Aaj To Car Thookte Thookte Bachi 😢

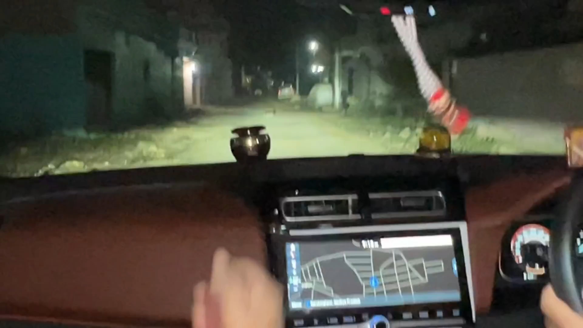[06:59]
हैं रुक जाए, जूम करता हूँ। डॉग है, डॉग है, डॉग है, हॉर्न हॉर्न हॉर्न।
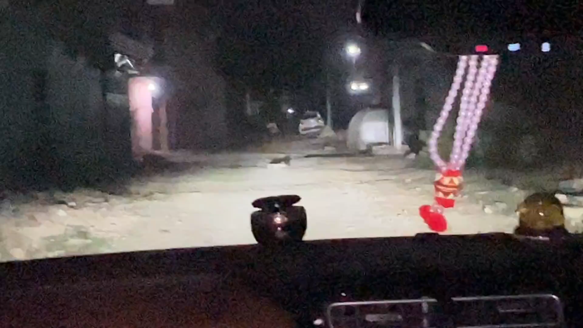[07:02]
नहीं नहीं, मुझे लगा डॉग है।